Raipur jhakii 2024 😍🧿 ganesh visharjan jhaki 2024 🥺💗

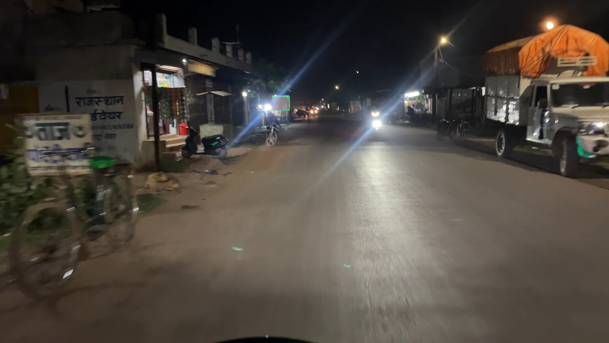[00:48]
दिखाता हूँ पंडाल किस प्रकार से निकल रहा है, मतलब अभी निकल गया पूरा, देखो ये।
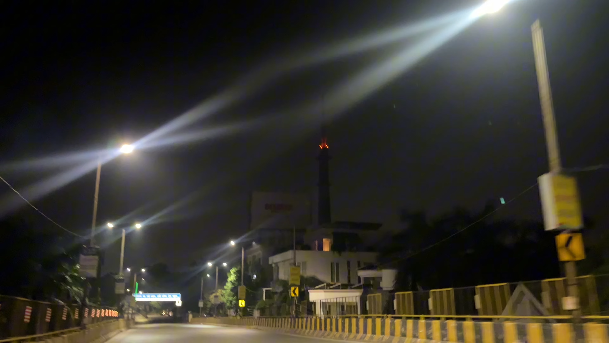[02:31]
फ्रेंड्स देख सकते हो, जैसे कि अभी अपन लोग रायपुर में एंटर कर चुके हैं।
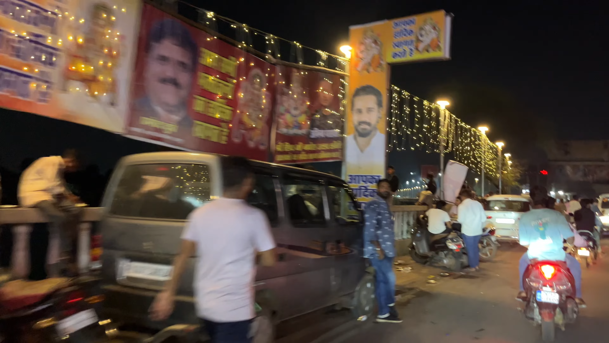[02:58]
फ्रेंड जैसे कि देख सकते हो, अभी रात के बज रहे हैं कुछ एक,
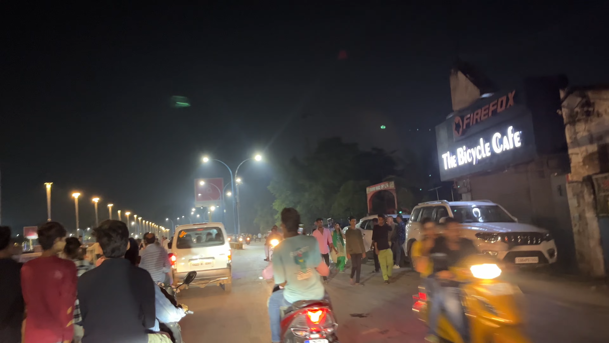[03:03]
और एक बजे भी इतना ज़्यादा भीड़ है, देखो पब्लिक, देखो दिस इज रायपुर।
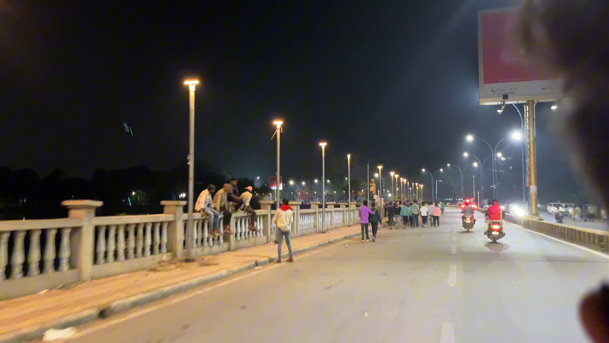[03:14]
ये बूढ़ा तालाब है बगल में, और ये स्टेडियम है रायपुर का।